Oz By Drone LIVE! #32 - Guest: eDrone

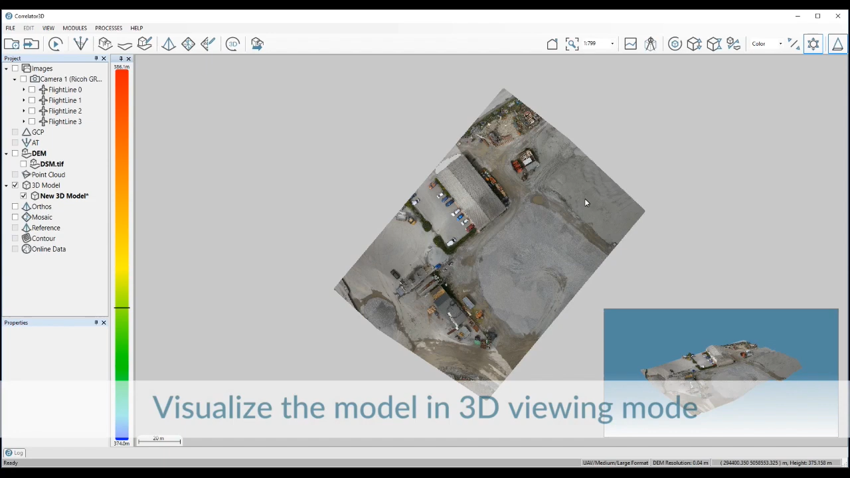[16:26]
data to a company that is going to need to put their hand on their heart and say this is what it is,
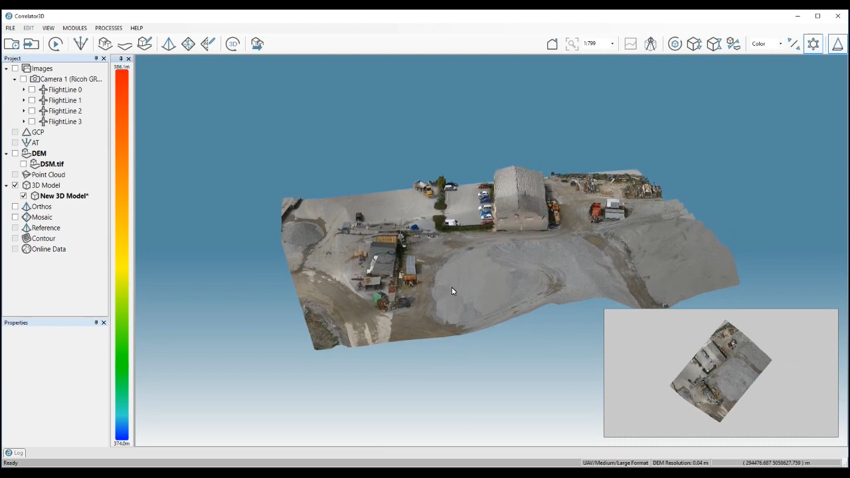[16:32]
then you might not be able to trust it to a third party without having it checked by a surveyor and knowing what it is yourself. But look, there it is. It's getting better and better.
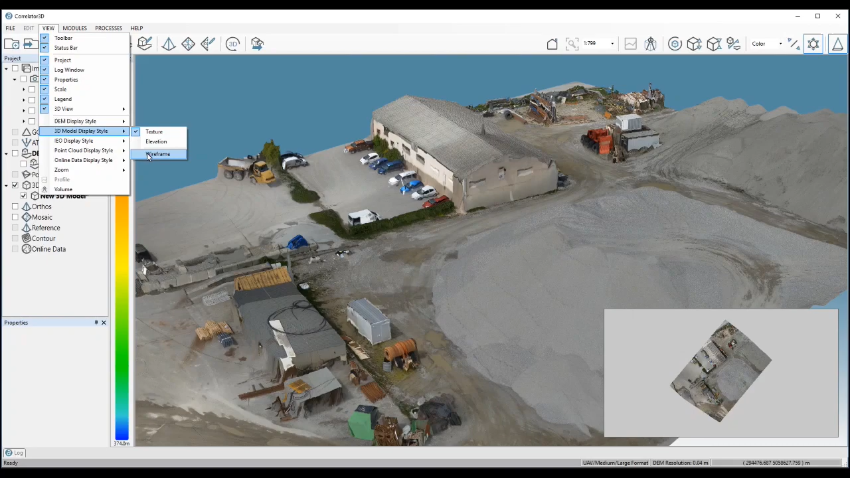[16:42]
And I think we're going to have the better solutions like this eventually. There's a point cloud there you're looking at in a picture.
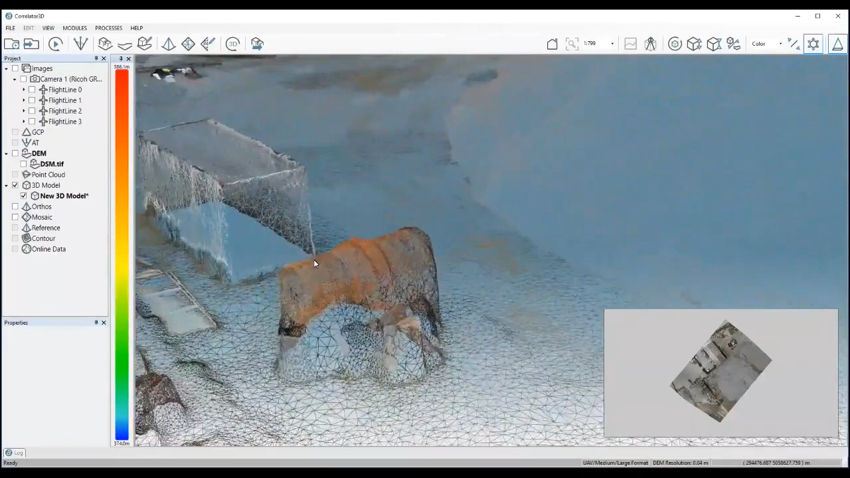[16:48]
So it's not a photo at all, of course. It's a 3D model driven by the point cloud
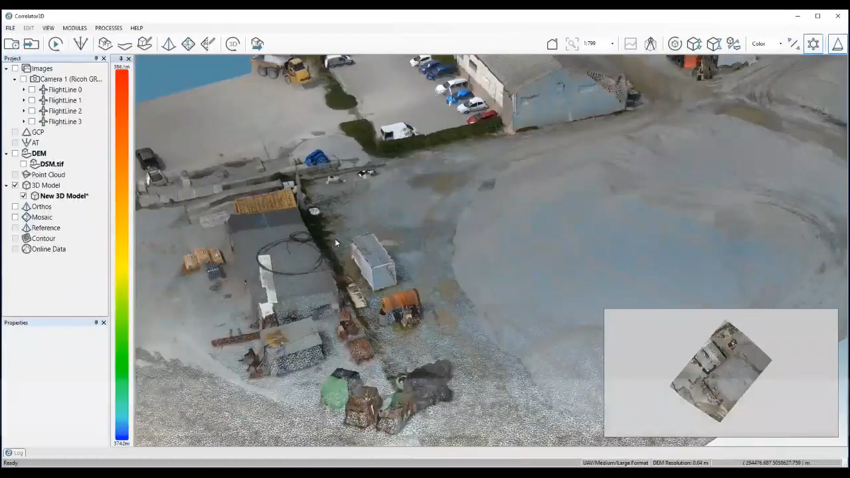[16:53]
and re-engineered to make a 3D model up where you can do heights and elevations, volumes and so forth.
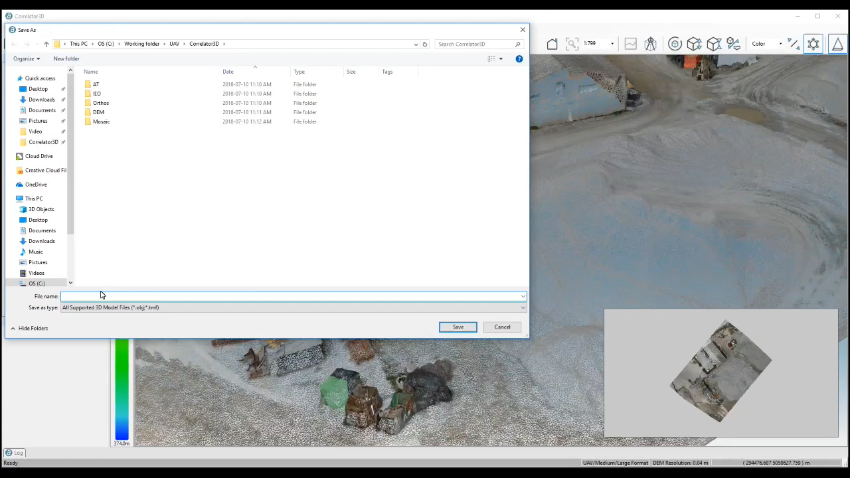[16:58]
So photogrammetry has improved mostly because of the power of computers.